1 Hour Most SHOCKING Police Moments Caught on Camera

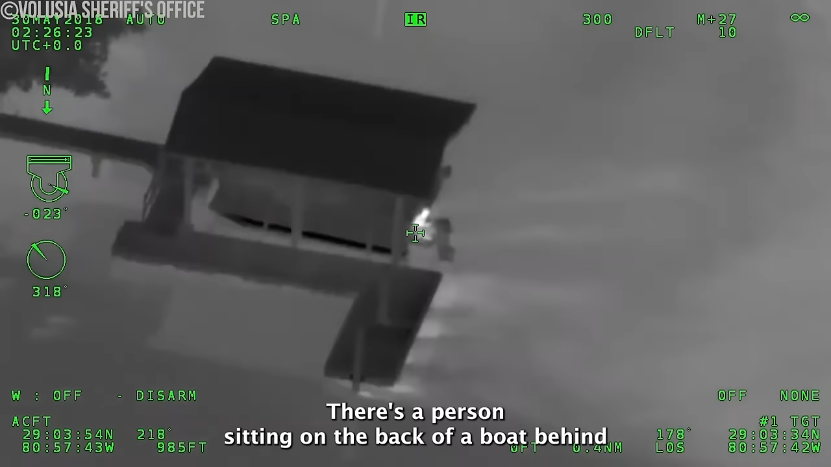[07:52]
There's a person sitting on the back of a boat behind
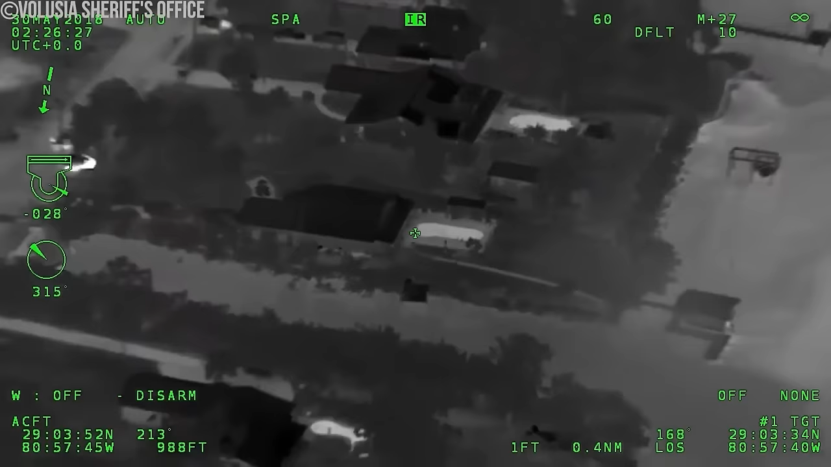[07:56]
2584 on the dock.
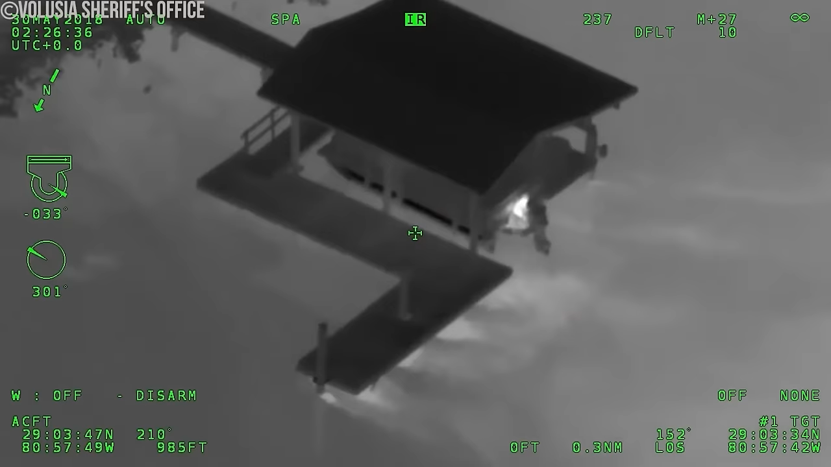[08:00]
With the invaluable aid of aerial surveillance provided by the VCSO Air One Unit, officers swiftly pinpoint Pillings' location concealed on the boat.
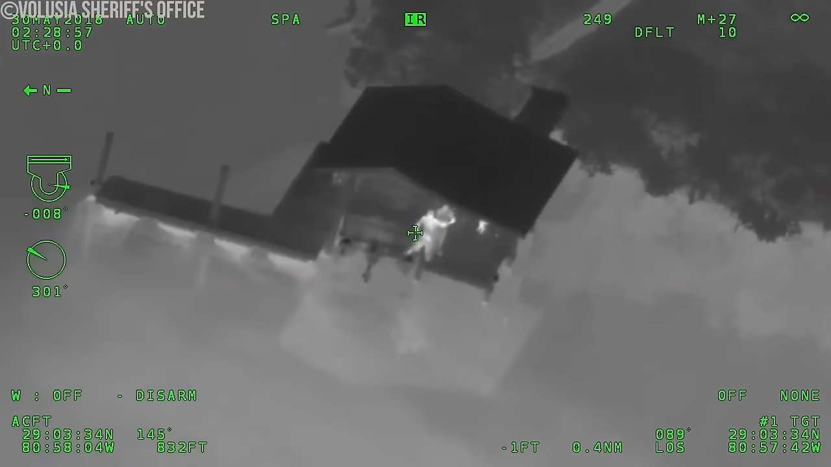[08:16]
Despite his desperate attempts to elude capture, Pilling proves no match for the relentless law enforcement officers who,
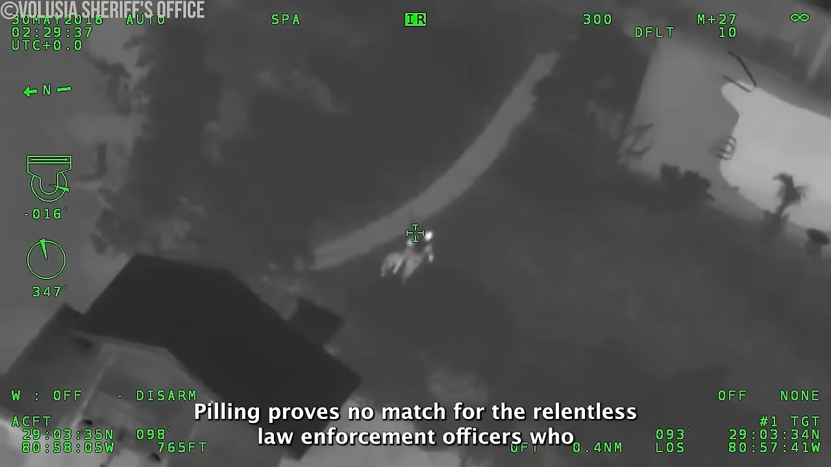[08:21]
with unwavering determination, swiftly apprehend him, ensuring justice is served.
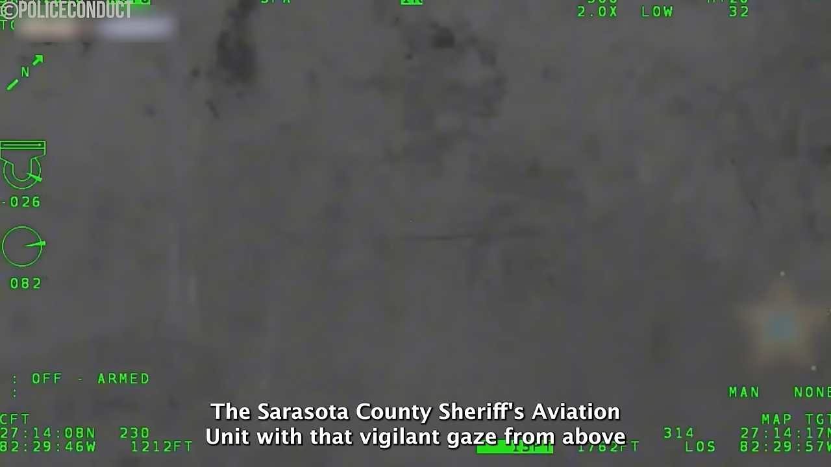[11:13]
The Sarasota County Sheriff's Aviation Unit, with their vigilant gaze from above, tracked Jenkins' every move.
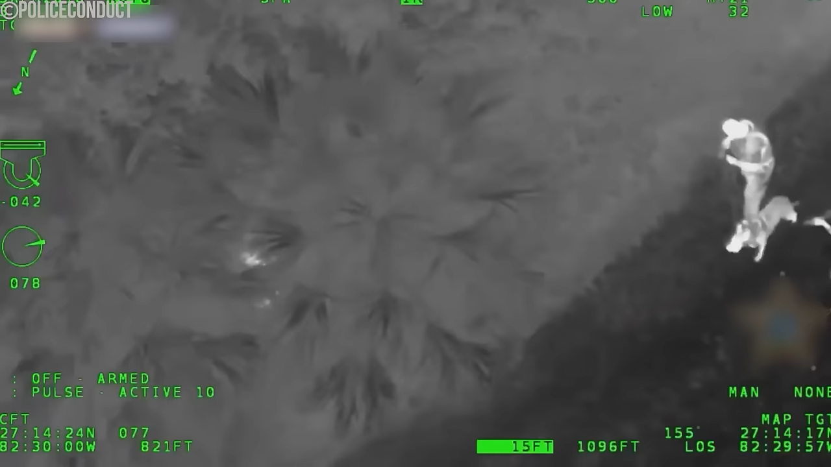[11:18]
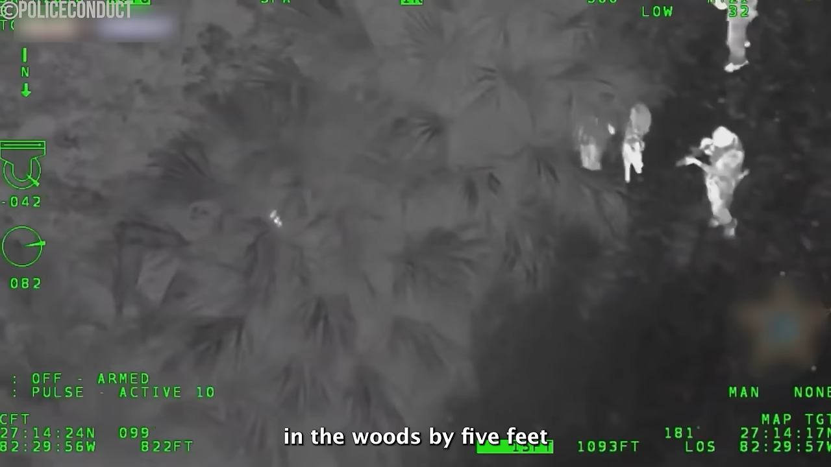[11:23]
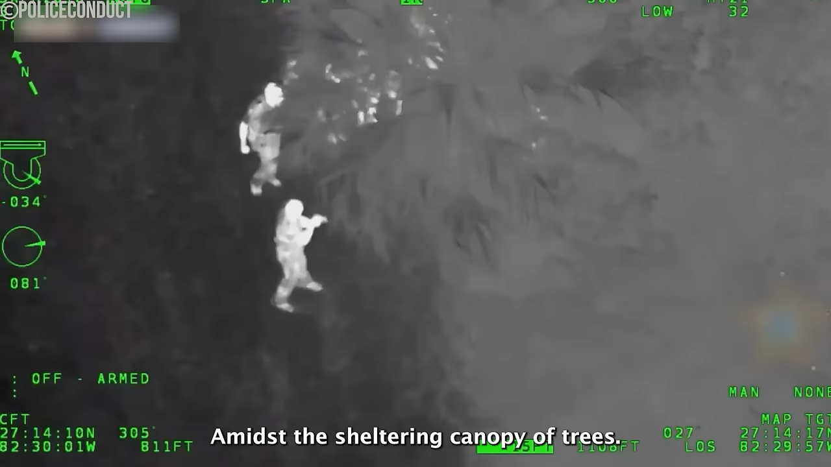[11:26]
Amidst the sheltering canopy of trees, Jenkins was discovered, armed, and taken into custody.
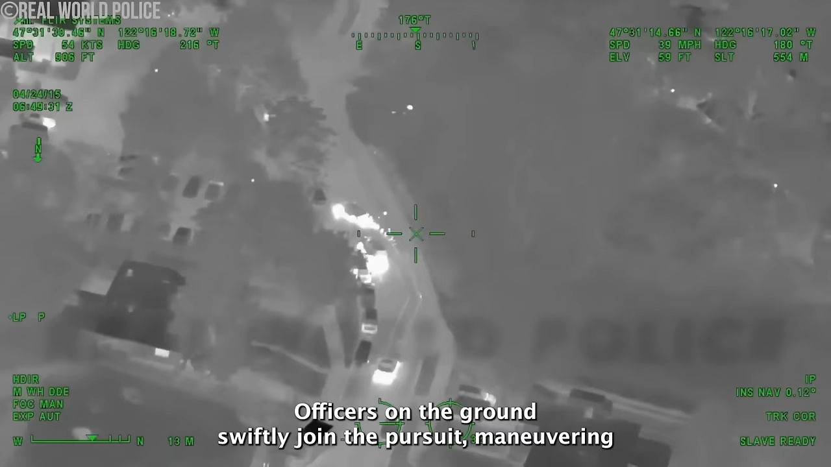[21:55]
With the suspect now on foot, officers on the ground swiftly join the pursuit, maneuvering through obstacles in a relentless effort to apprehend the fleeing individual.
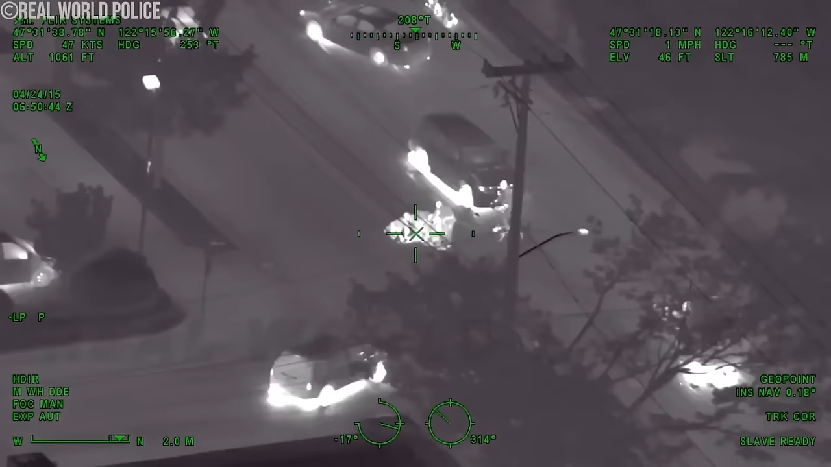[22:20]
Everyone, they are taking one into custody, Rainier and Director. Undeterred by the suspect's attempts to flee, law enforcement officers remain unwavering in their determination. to bring the individual to justice. After a tense and adrenaline-fueled chase, officers ultimately succeed in taking the suspect into custody, thereby putting an end to the perilous ordeal and ensuring the safety of the community.
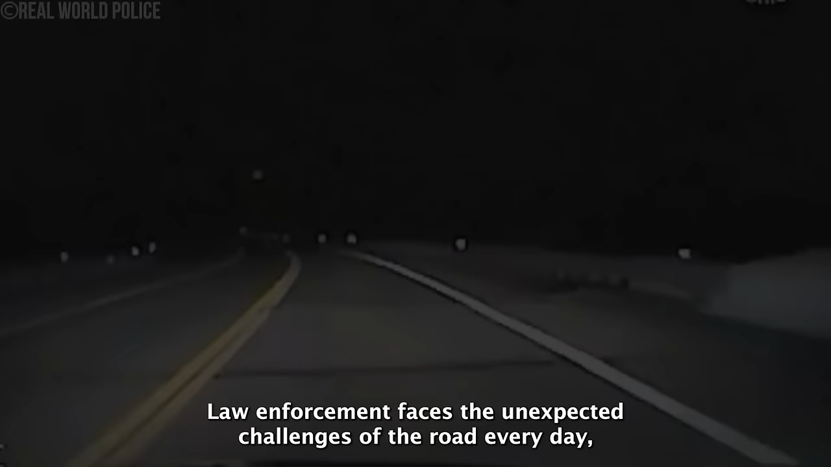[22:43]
Law enforcement faces the unexpected challenges of the road every day, yet sometimes, even they are taken aback by the dangers that lurk around every corner. In a heart-stopping moment, as the trooper navigates a curve,
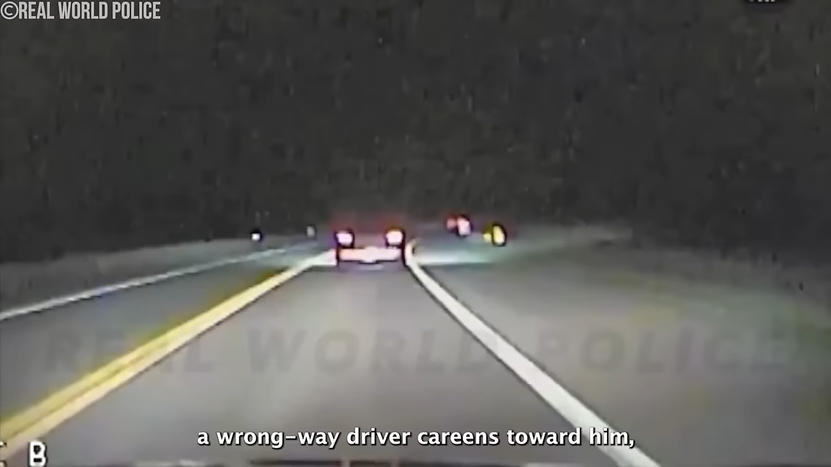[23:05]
a wrong-way driver careens toward him, narrowly avoiding a catastrophic head-on collision. The reason I pulled you over is that you almost hit me head-on. Why were you left the center?